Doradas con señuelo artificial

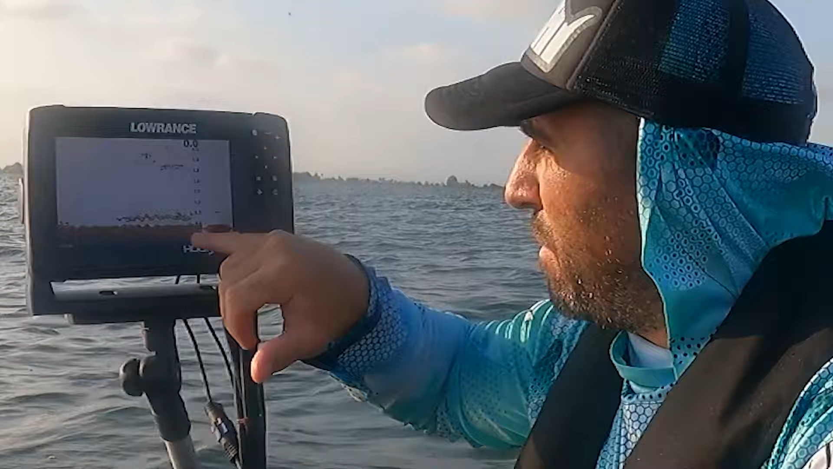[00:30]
Un poco por encima de lo que es el fondo. Estoy en un fondo de 4 metros.
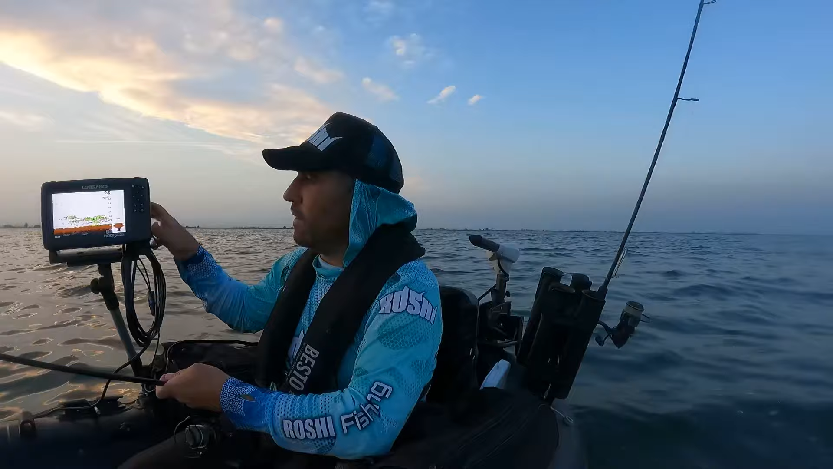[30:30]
Mira. Mira, mira, mira cómo sube. Hay peces que hay. Hay peces. Hay peces. Lo que pasa es que pues hay muchas que son más chiquitillas. De estas así hay muchas también. Las grandes pues son las que cuestan. Ya por una, porque saben más, y dos, porque es que estas pequeñas, pues que no le dejan.